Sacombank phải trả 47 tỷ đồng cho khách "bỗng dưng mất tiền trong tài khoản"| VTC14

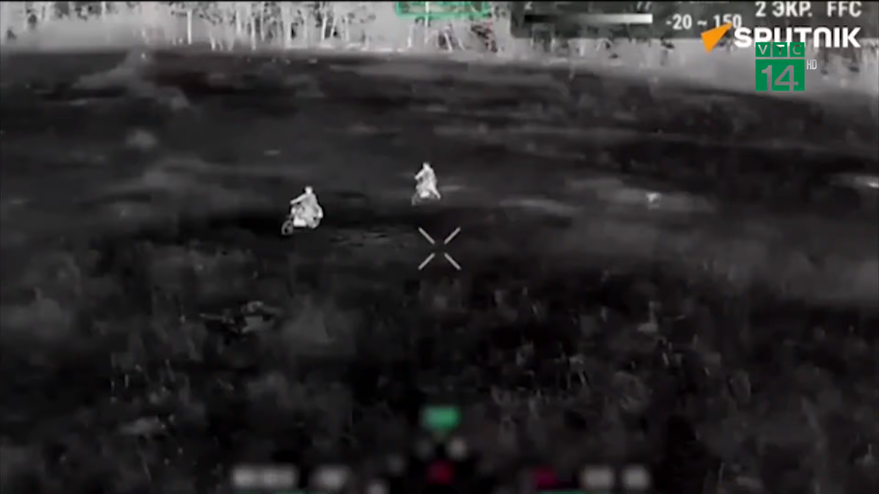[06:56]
Trong video do hãng thông tấn Nga Sputnik đăng tải, lính Nga di chuyển xuyên địa hình gồ ghề bằng xe máy 2 bánh và 4 bánh, đeo súng sau lưng.